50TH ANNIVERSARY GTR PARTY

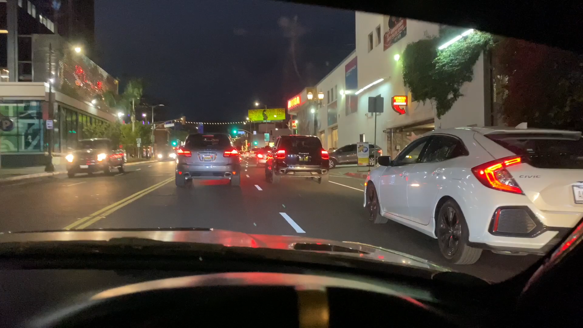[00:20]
So as you can see, we're stuck in traffic, but it's okay. Little traffic. Need to find my chapstick. About to get my ass kicked.
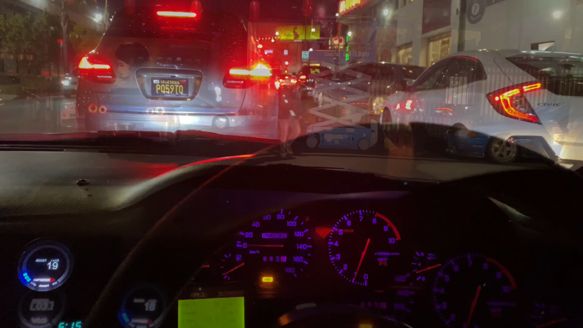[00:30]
Well, we made it, as you can see.